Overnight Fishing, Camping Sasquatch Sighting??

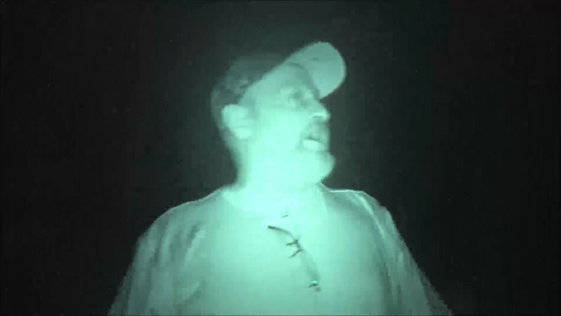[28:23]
So I thought I'd come back up here and just go ahead and fish for a few more hours, maybe all night.
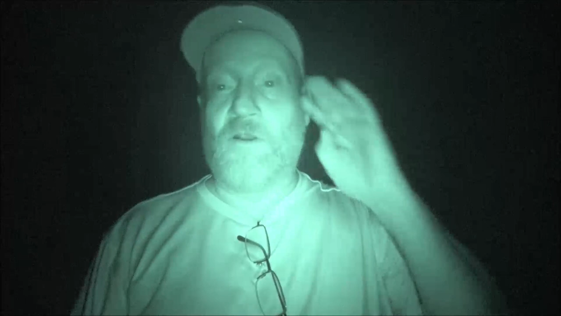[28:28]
I don't know. We'll see. Depends on if we start catching anything. So I got my lighted hat on here.
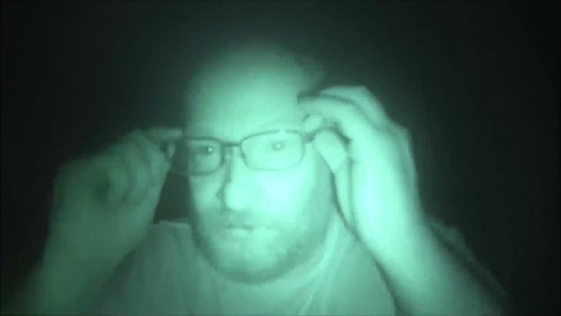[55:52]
When I first turned it on today, I think it was 3 hours and 51 minutes. And right now I've got 3 hours left. But since I'm on night vision, that'll burn it up really quick if I use a lot of night shot. So, wow. I've got a 4K, man, really burns up a lot of...